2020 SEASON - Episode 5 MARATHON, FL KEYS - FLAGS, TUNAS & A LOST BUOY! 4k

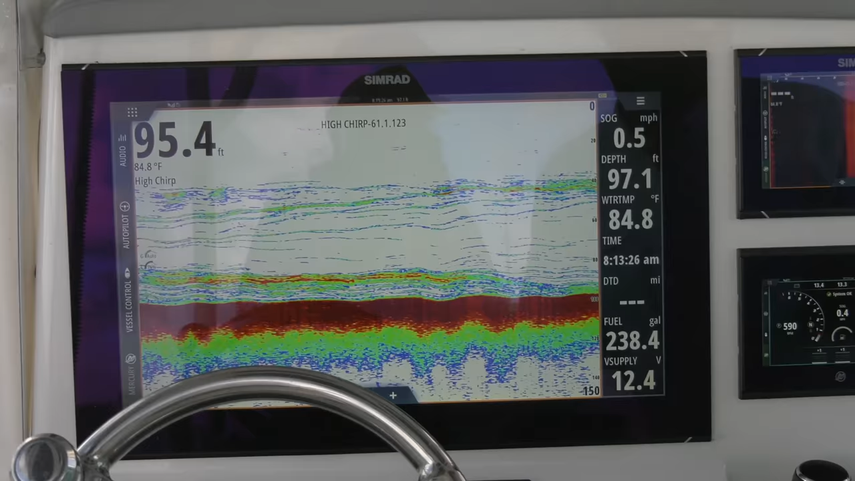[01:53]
On screen: water 84.8°F
Before I anchor, I always liked to mark a school of fish down there.
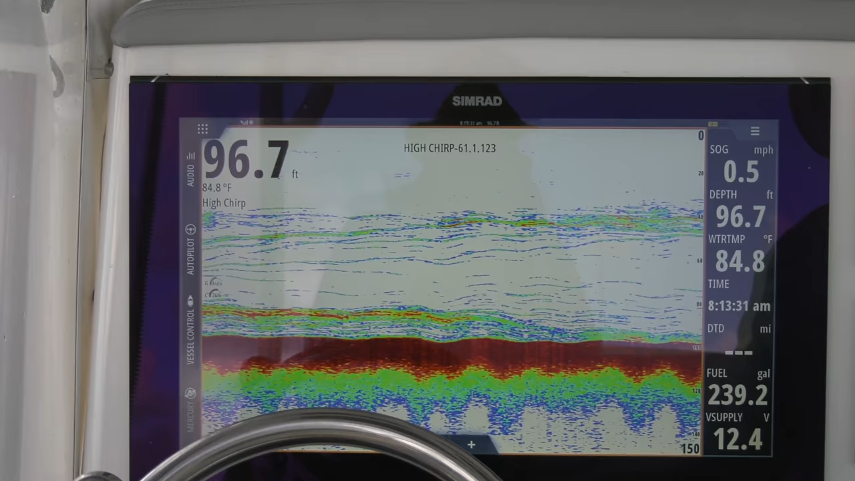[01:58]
On screen: depth 96.7 ft, water 84.8°F, speed 0.5 mph
So I drive around. Sometimes I even drag a chomp back while I'm looking around.